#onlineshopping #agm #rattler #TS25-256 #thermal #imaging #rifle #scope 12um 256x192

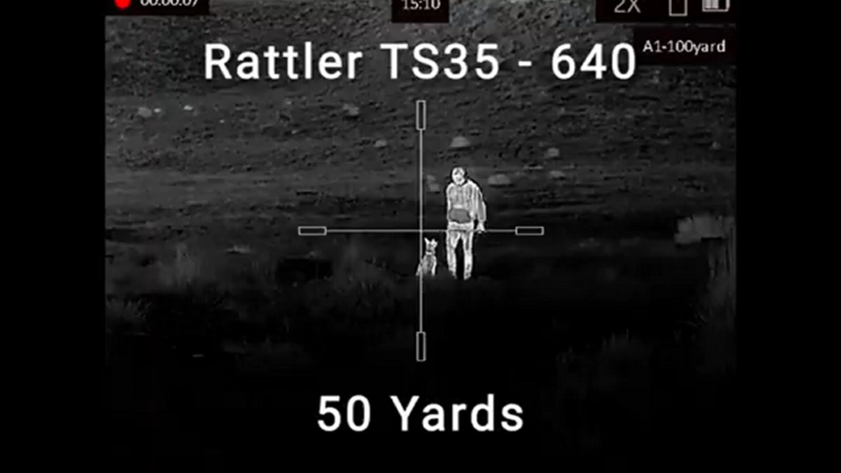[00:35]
Plus, whether it's pouring rain or rocky terrain, this thing is waterproof and shockproof.
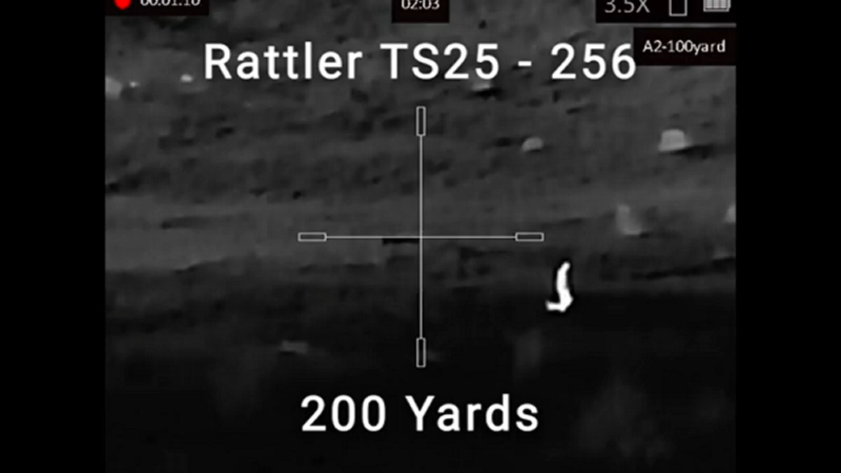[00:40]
Took some wild boar footage, and guess what? Crystal clear sharing clips with buddies over wifi is just too smooth.